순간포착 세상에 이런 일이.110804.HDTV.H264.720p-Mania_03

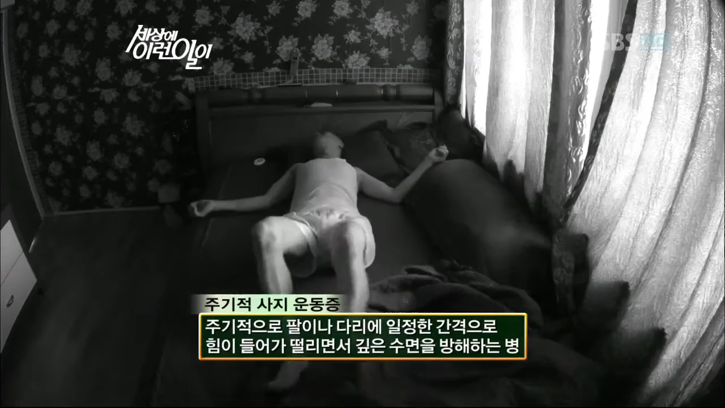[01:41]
그동안 아저씨가 수면 상태에서 과격한 움직임을 보여왔던 건 바로 이 때문이었는데.